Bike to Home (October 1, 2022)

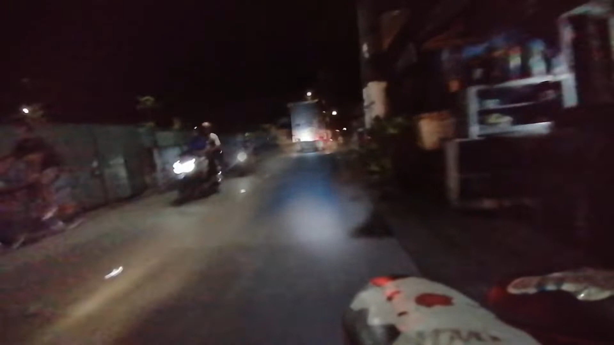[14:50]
Okay, diretsuin lang natin ito mga po. Diyan lang natin yung daan. Dadaanan natin ang
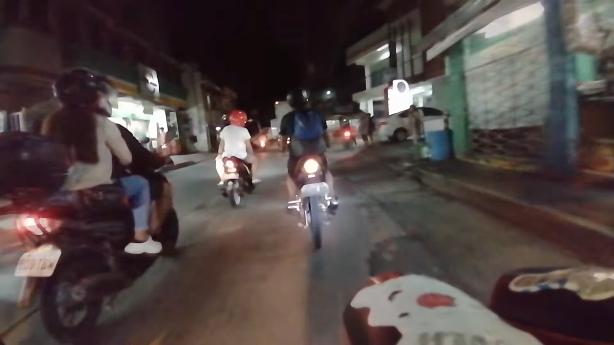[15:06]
Lawang Bato Annex Creation Center.
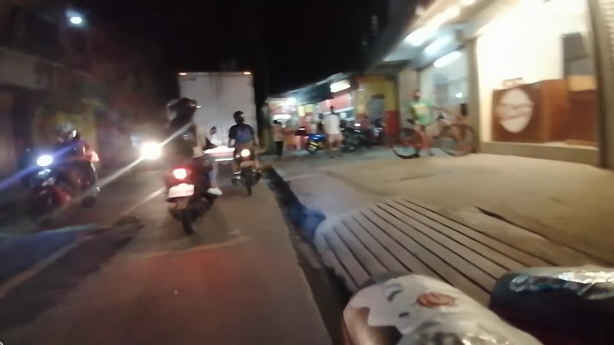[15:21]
Tapos ito dadaan natin ang Tore.
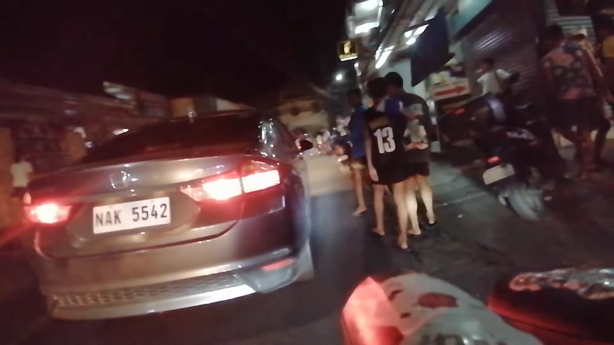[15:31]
Dito na tayo sa Tore mga boting.
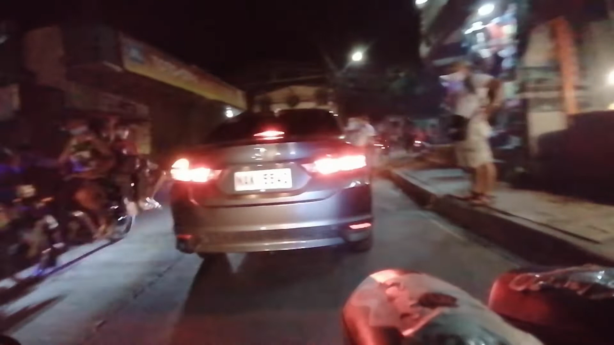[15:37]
Pag-ibig ko lang tayo. Abot natin ang Rancedar.
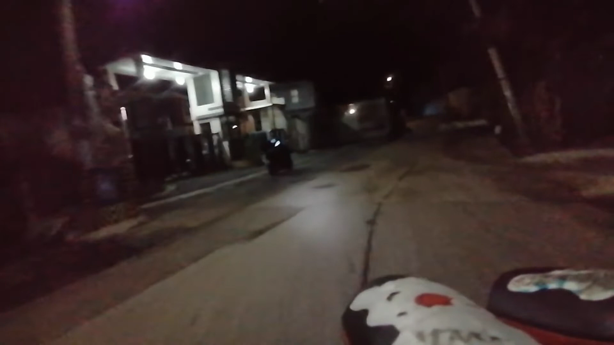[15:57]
Boting na tayo sa Rancedar Homes mga boting.
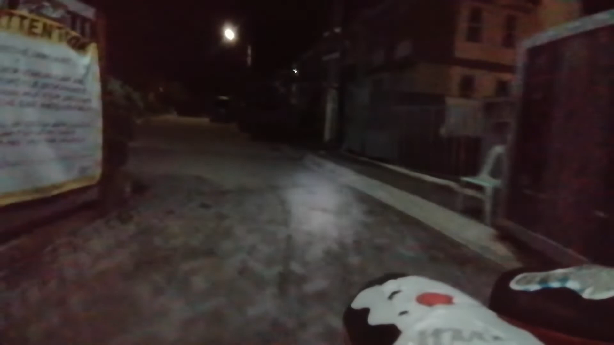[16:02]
Napasok tayo dito. Tapos dire-diretso lang.
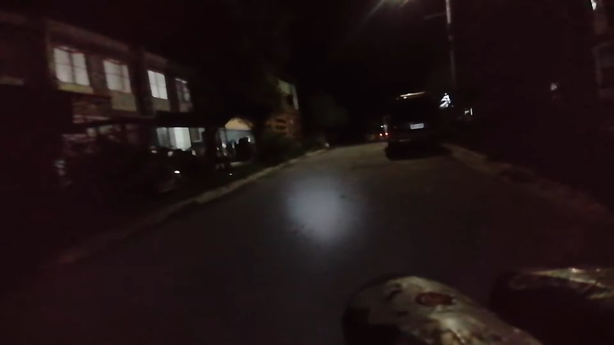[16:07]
Tapos kanan.
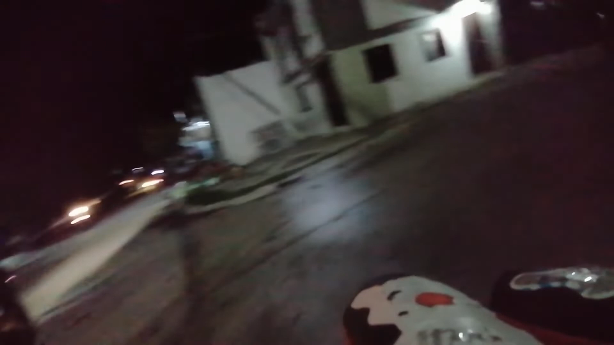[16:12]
Dire-diretso lang ulit.
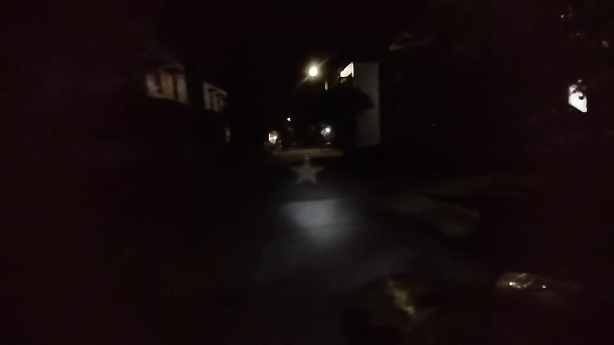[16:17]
Tapos kanan ulit. Dire-diretso lang. Tapos kaliwa. Tapos kanan.